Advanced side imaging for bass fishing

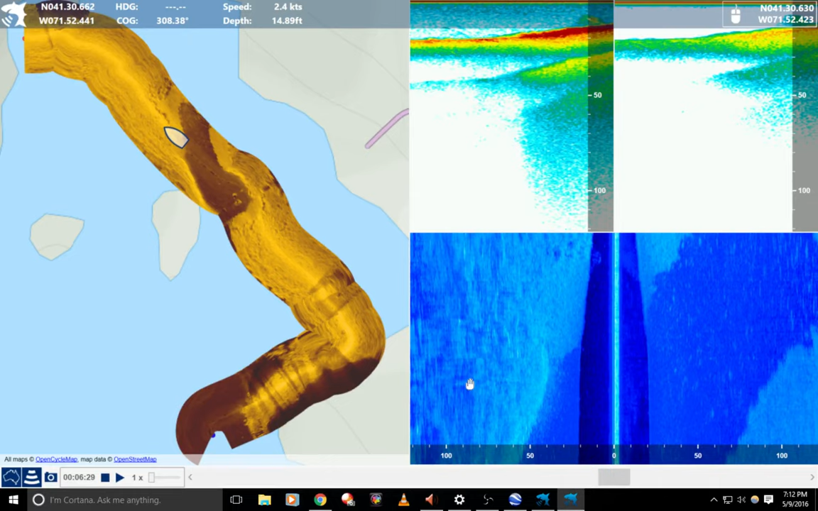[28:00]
On screen: depth 14.89 ft
You can see the creek going off to the right. And there's not really much going on. We're going to see a couple rocks coming up on the right that we picked up through the weeds. The depth has gone back up to 12 feet and we'll probably get a little bit shallower,
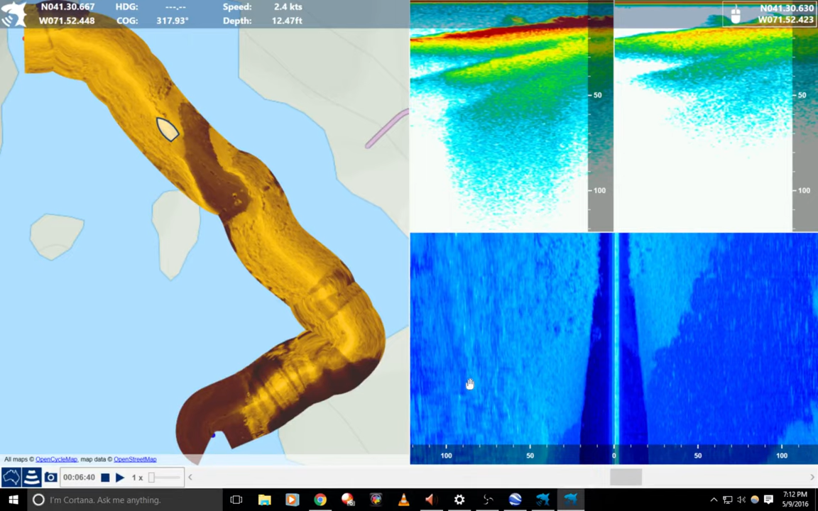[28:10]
On screen: depth 12.47 ft
but not much. So let's go ahead and leave this bit.
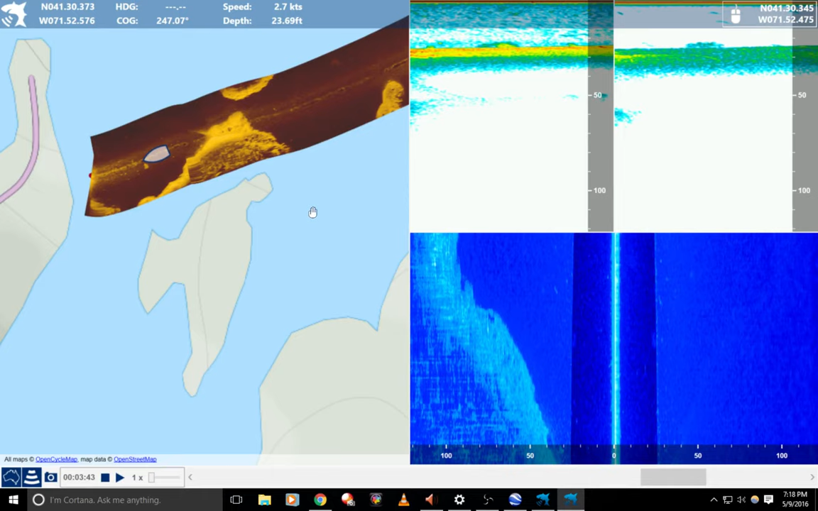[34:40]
On screen: depth 23.69 ft, speed 2.7 kn
So right now we're about to come up on a rock on our left side. The water's getting slightly shallower and I'm about to show you where the fish are and this is going to blow your mind. If you're still watching, you're going to be like, what? And I'm going to be like, yeah, right? So anyways, looking on my left side here, I have the tip of the island running along my mouse cursor and that's probably,
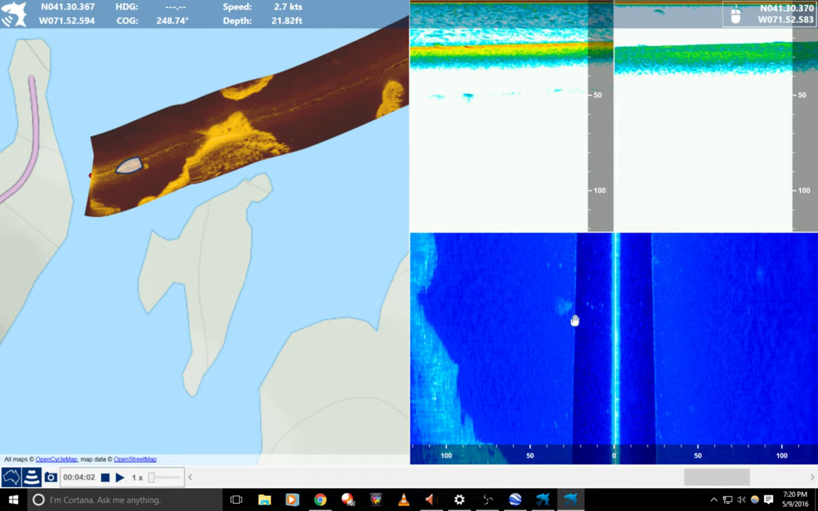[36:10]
On screen: depth 21.82 ft
So I see these bright blips. That's the air bladder from fish. And if I look over here to the left, and, and you may not believe me, but this is, this is how this actually works. I see these bright, I see these bright things here on the, on the right side. Oh, you gotta be kidding me.
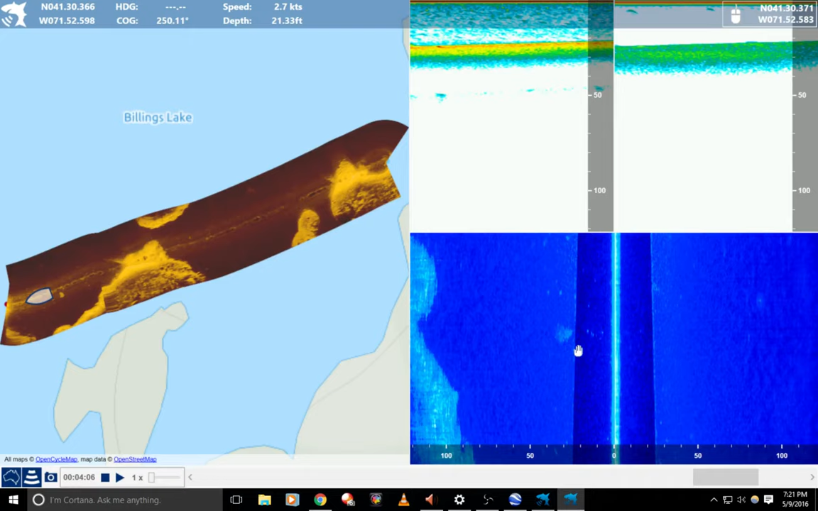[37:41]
On screen: depth 21.33 ft
But these particular returns are isolated to this rock. So they're fish. I will go back there, and I will fish it. This is the first time I've seen this rock, uh, reviewing the data. So, I'll take the GPS location, and I'm gonna put it in my unit, and I'll move, you gotta be kidding me, I'll move 50 feet to the right.
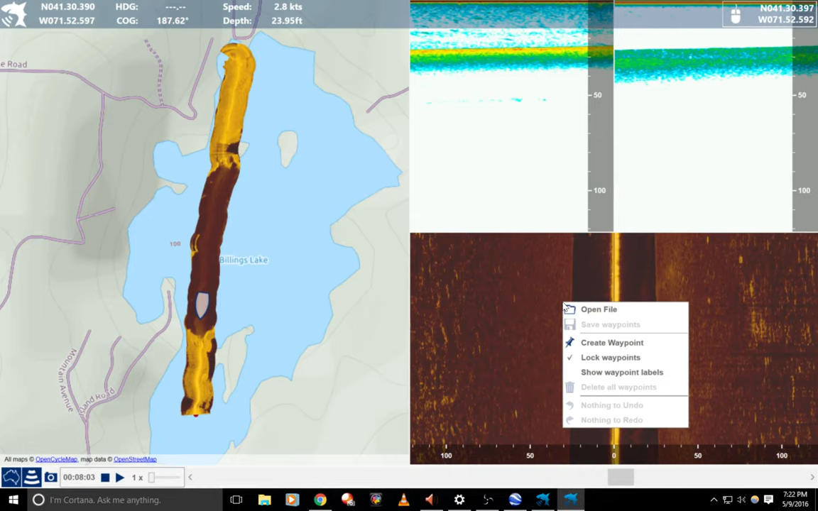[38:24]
On screen: depth 23.95 ft, speed 2.8 kn
I may have drove right over it. So here we are. If I had to guess, I'd say it was right here. I can see some blips in the water column there that I'm not seeing other places.
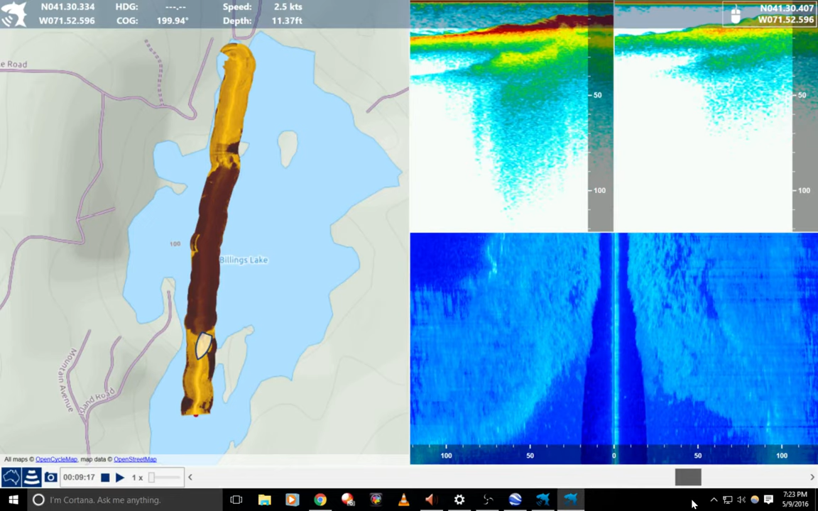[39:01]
On screen: depth 11.37 ft
As I'm coming, I'm driving the boat further down. As the water starts to get shallower, you'll notice I'll get some more blips in this area, in the water column. Who knows what they are. And then we end up in some shallow water with weeds. So it's seven feet. I'm driving a little bit fast. It's 3.4 knots. Not necessarily getting good imaging. So, what you saw here is nothing crazy. If you watch my other video, it's gonna go more over on identifying things like trees.
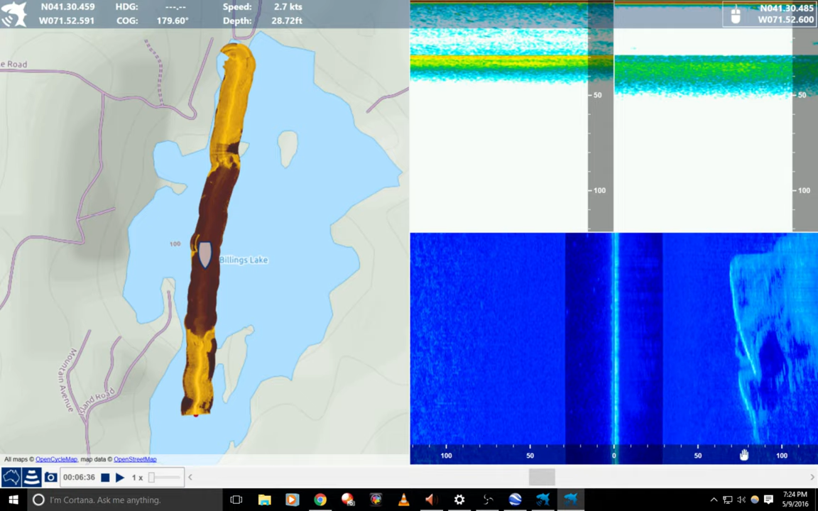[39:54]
On screen: depth 28.72 ft
Oh, here's a neat one. Look at this. To the right side here, about 65 feet, 70 feet from the boat, is a really sharp, very sharp rock that comes off, there's an island here. And it doesn't show up on Google Maps, and this is the one that doesn't, and I wish it did. But it extends out here, and it drops down. I fished this area. I took a buddy out here the other day, and you know what, if you're still watching this, he's the guy on the cover photo, and this is where he caught him.
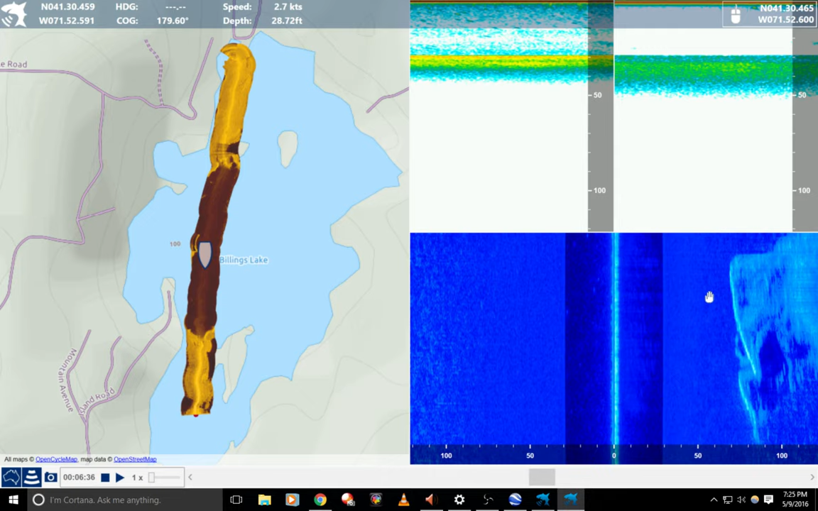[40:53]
On screen: depth 28.72 ft
Well, I have structure, which is this extension of this island that's underwater. And I have an ability for the fish to run to deeper water. You know, you catch a big bass, what do they do? They're always gonna go for deeper water. So I took him here, and we caught fish, and wow, you know, that looks nice. So, you know, we'll kind of go back to
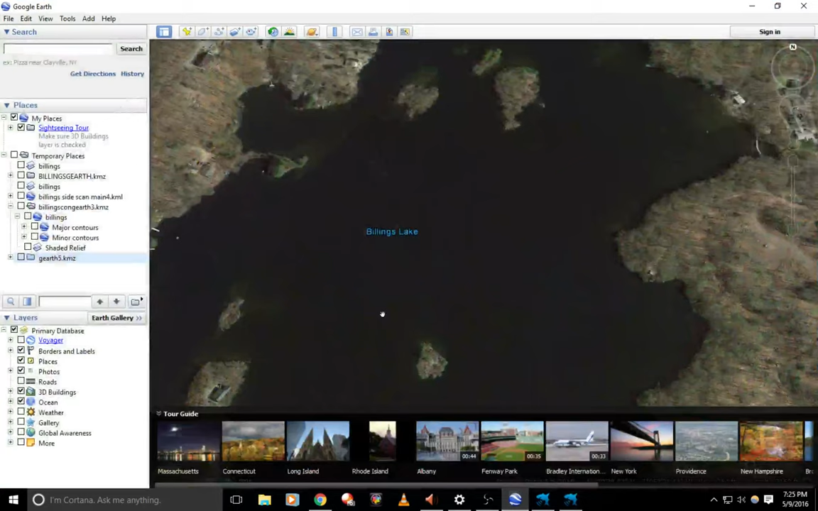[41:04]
what we had here earlier, and kind of doing a quick overview.
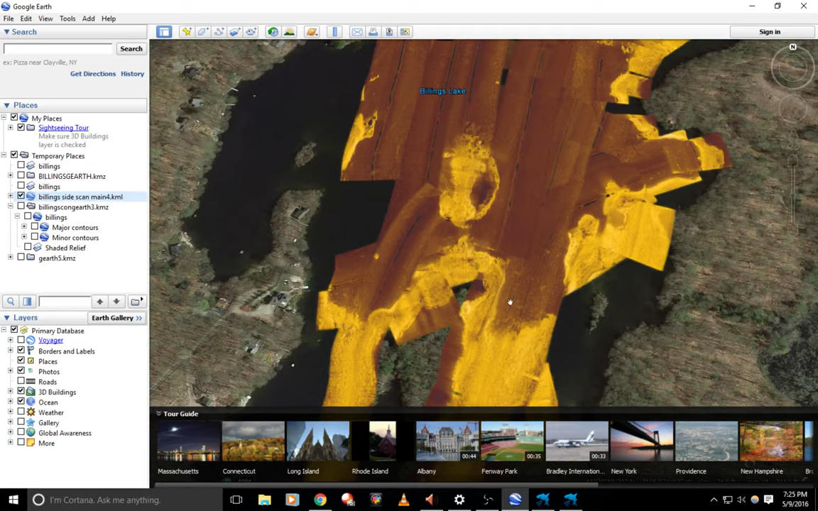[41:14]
So, that rock I pointed out earlier, you can see it here right where my cursor is, on my Google Maps overlay.
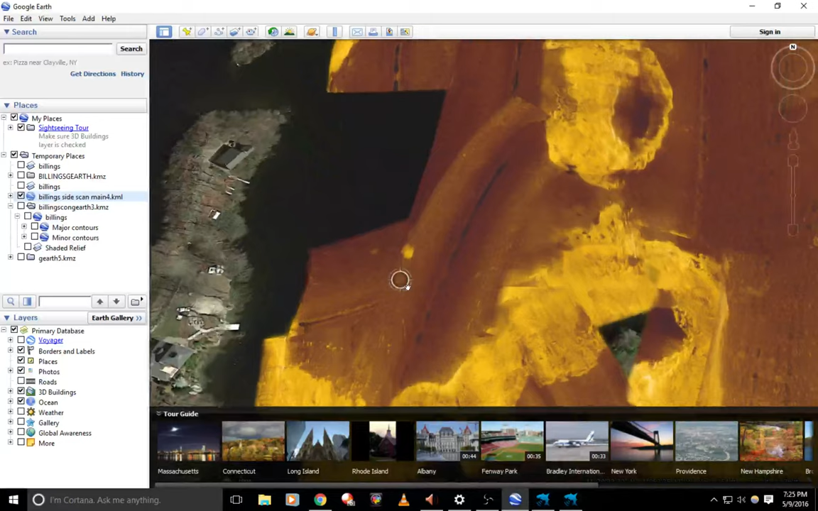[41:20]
There it is, that's a better picture of it. So, you know, you have your structure on the bottom of the lake. This was, what, 24 feet of water, and you would have never known that there may be some big bass lurking down there. But now you do, because you drove over, and you can see my water column here,
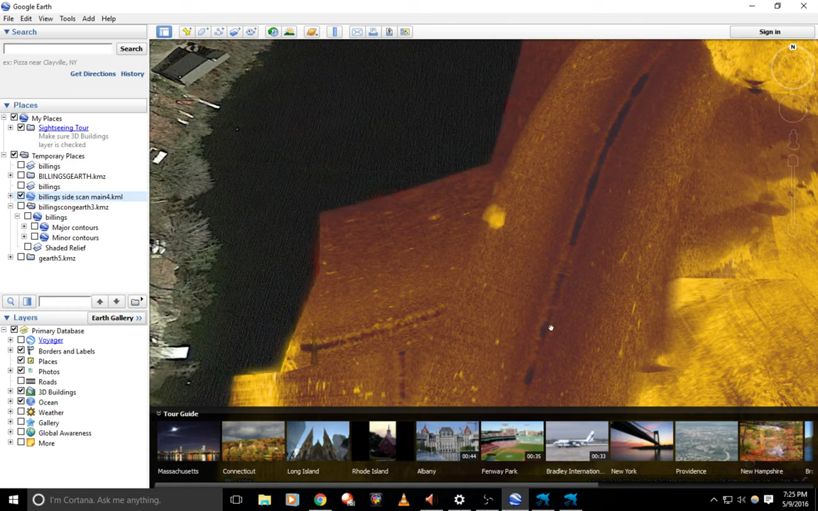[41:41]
as I'm driving over, and I took a picture of this structure on the bottom of the lake that nobody else knows about. So now you've taken your sonar data, and you're going over these areas, especially this island.
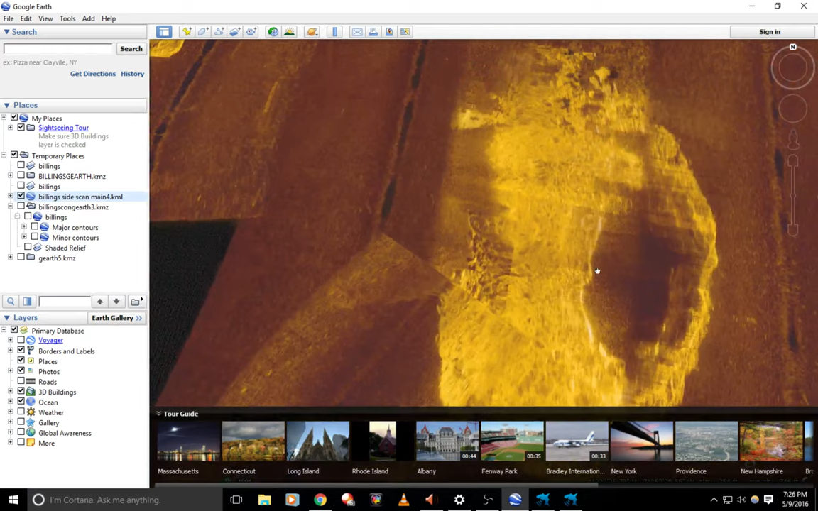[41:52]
I can see these rocks here. I identify fish.
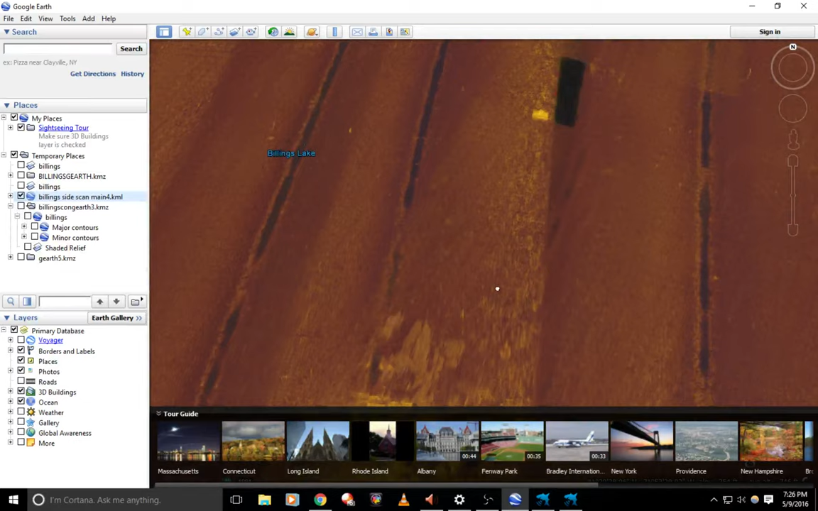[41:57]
I find them. You don't have to find fish on your side imaging. I wouldn't say you're going to always find fish on your side imaging. What I showed you earlier is kind of a fluke. Normally, they hug the rocks really tight. Those may have been crappie that we were looking at. If I'm serious bass fishing, I'm not looking for arches. I'm not looking for things in the water column. I'm looking for items like what you can see here.